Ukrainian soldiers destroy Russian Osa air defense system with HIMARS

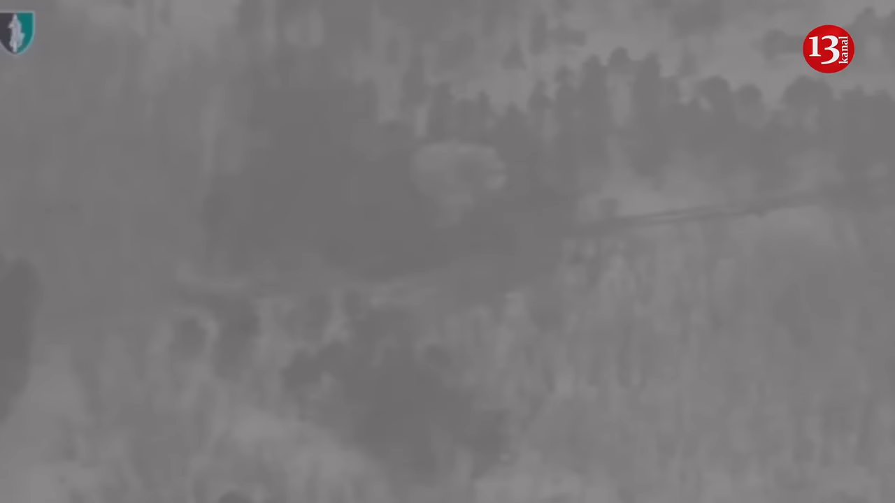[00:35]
As a result of the fire damage, the Russian anti-aircraft missile system was destroyed to the ground.